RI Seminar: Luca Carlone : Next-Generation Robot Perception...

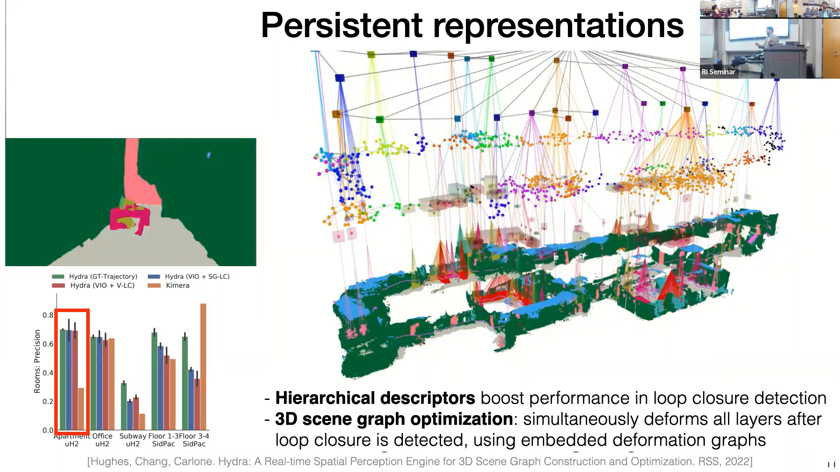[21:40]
We have descriptors for place recognition, which are using the objects around the robots. So definitely, like you know, if you have very poor segmentation that can hinder the performance there. In practice, we see that adding multiple layers in the descriptor for loop closure gets much better performance. So the results are encouraging that sense. Okay, great question.
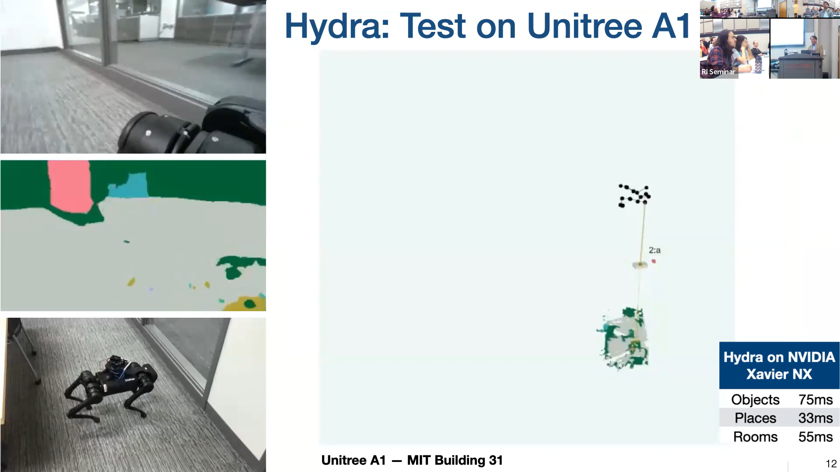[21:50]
Okay, and here I will go fast through this, but essentially the main point is that then all video, by the way, we're doing more tests right now. I think the main point of this video is that what I'm showing here.
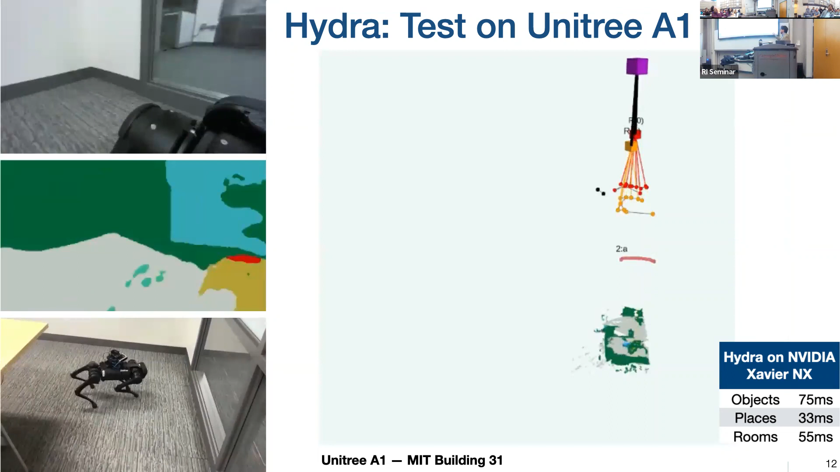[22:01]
I think that's the most important part. What I'm showing here is really designed to be sounding lightweight that can run on a robot. This is an example with the one you need to a one.
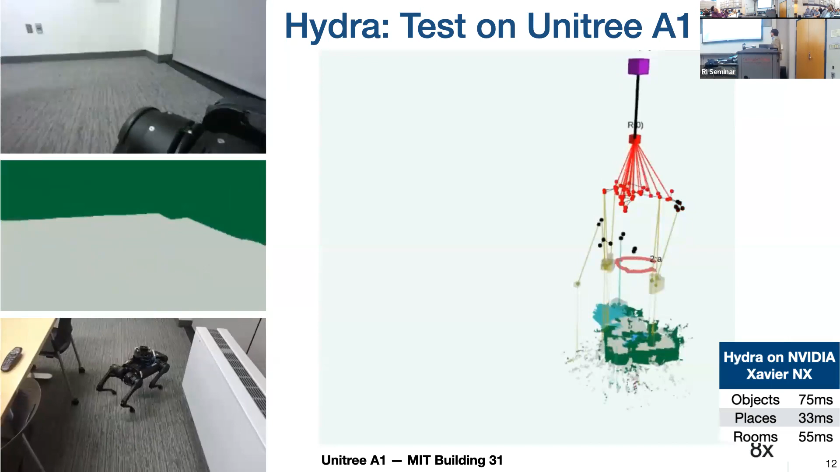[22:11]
I think the most important part of this slide is the runtime on an NVIDIA Xavier, which is like a small embedded computer.
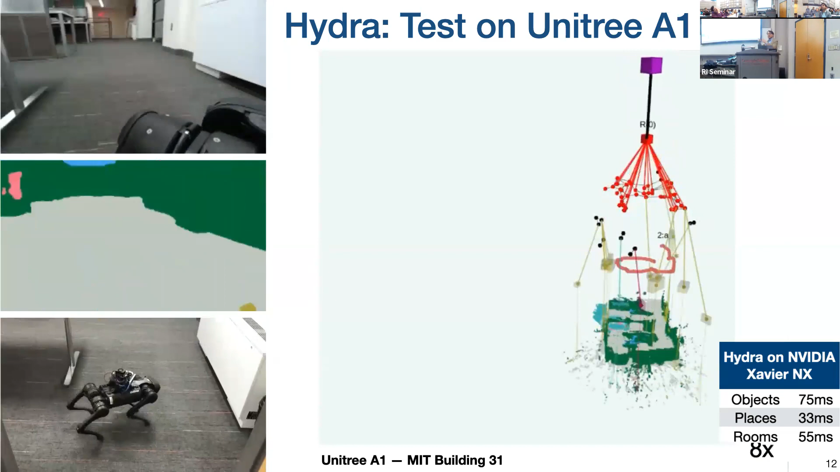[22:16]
You can process all the layers of the scene graph objects places rooms in a matter of milliseconds.
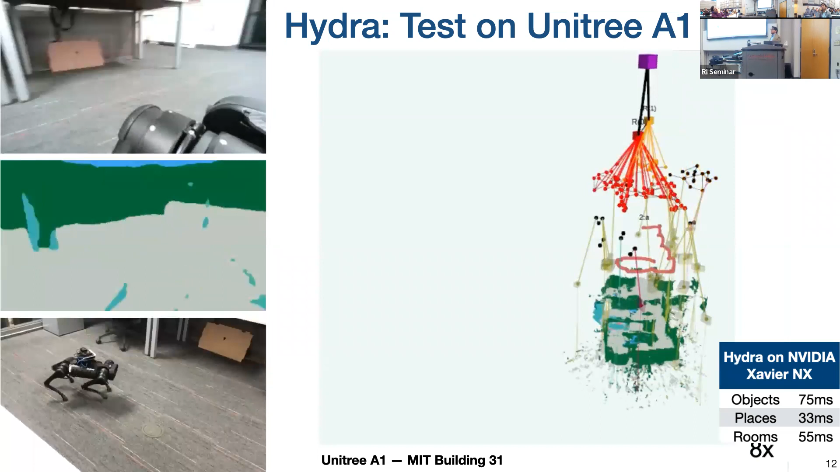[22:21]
So everything can run, can run on a CPU very efficiently.
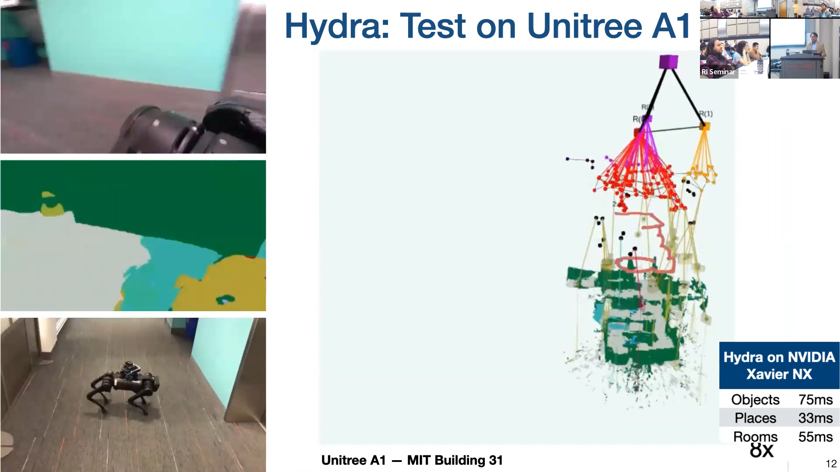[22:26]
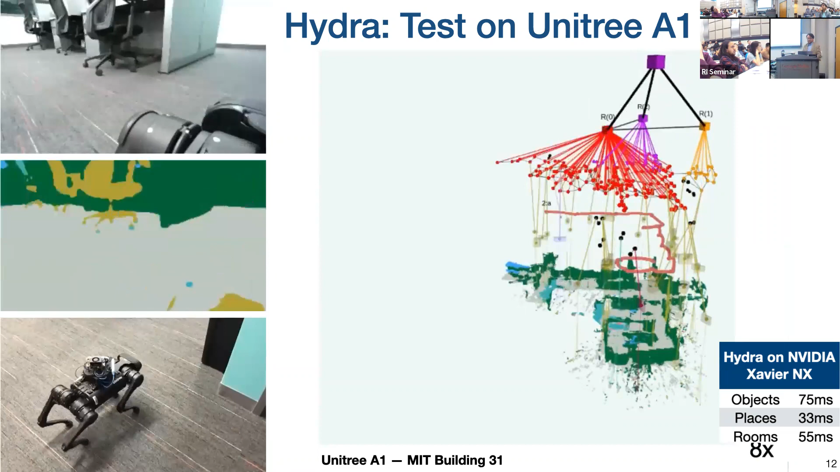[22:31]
I mean, the video keeps going, but I think I will go to this one, which is a bit nicer.
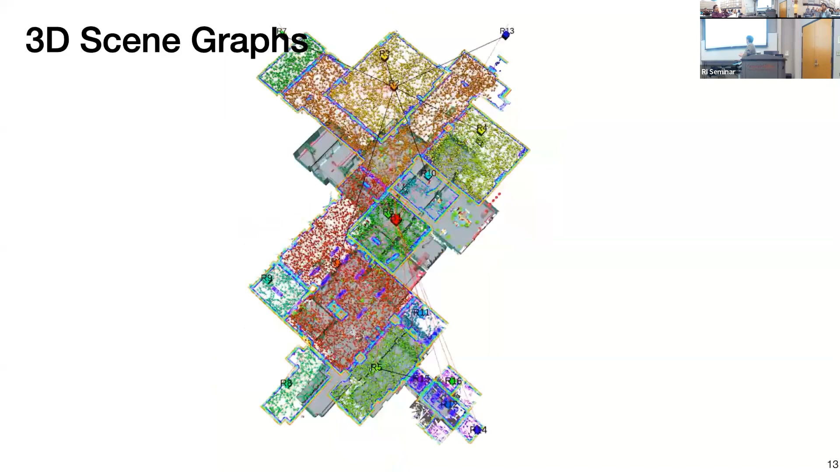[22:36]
So this is the type of result we get. We get these 3D scene graphs in the early version,
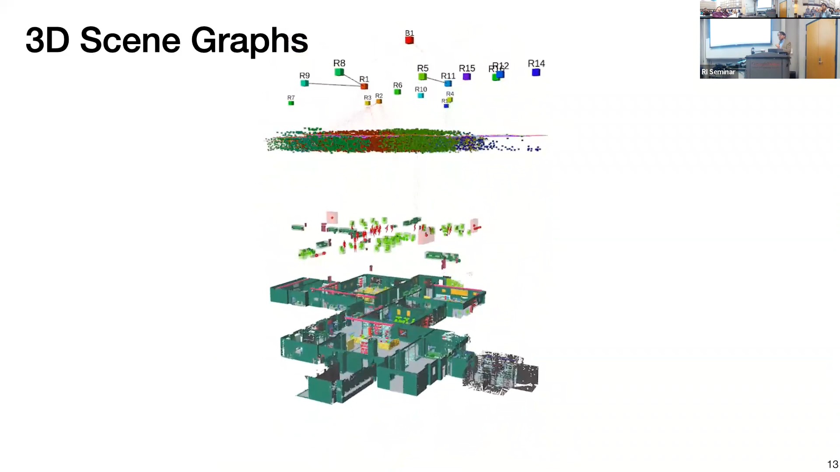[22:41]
like in the previous version, which before Hydra were able also to reconstruct the dense meshes of humans, which was pretty cool.
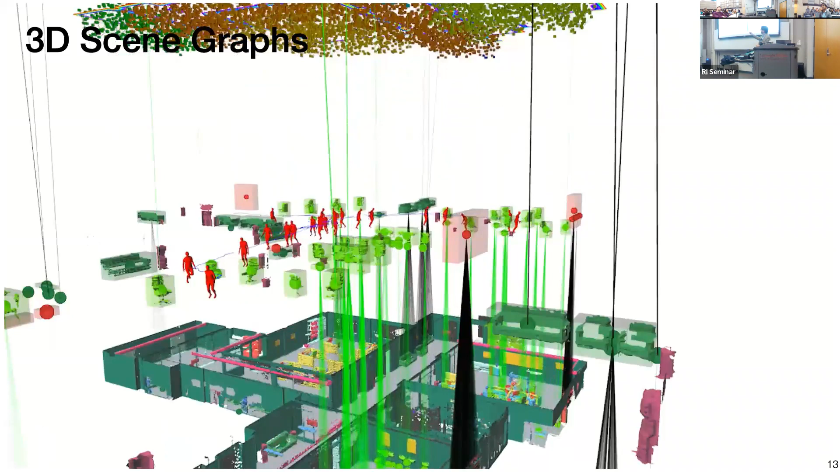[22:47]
So we could also track people moving around the robot as the robot was traversing.
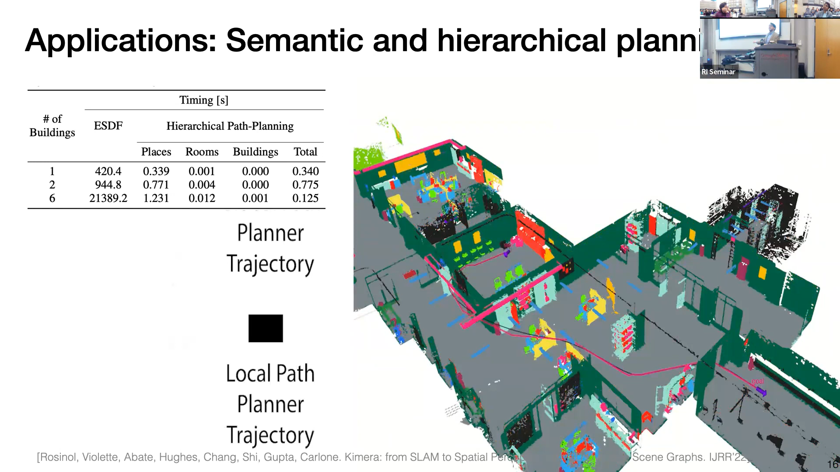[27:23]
and the robot can go there essentially and plan a path. But not only that here we're showing that the scene graph representations also enables hierarchical planning, so I can use the different higher levels in the in the scene graph to break down the complexity of planning. And drop down the time the runtime required for planning from seconds, which is what happens if you plan on the ESDF on the box of this map, the fraction of a second issue plan on the scene graph so there's a huge potential to speed up computation.